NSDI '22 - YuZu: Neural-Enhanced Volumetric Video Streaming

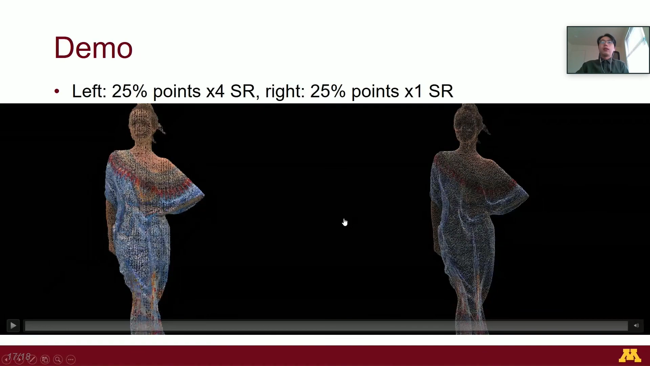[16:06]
And here is the 10-second demo video of two Yuzu configurations.
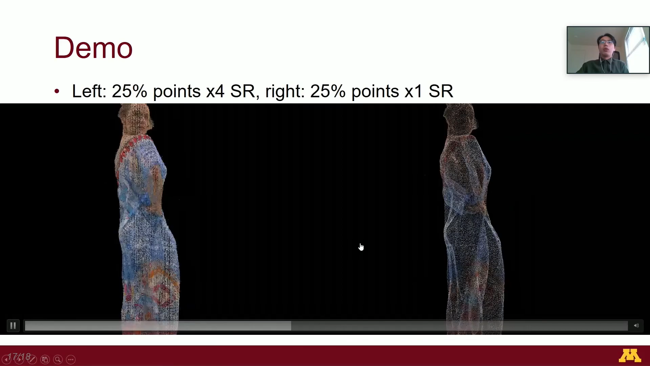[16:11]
The left one is 25% points with four times SR, and the right one is 25% points with one times SR. To conclude, in this paper, we conduct in-depth investigation on applying 3D SR to stream volumetric content.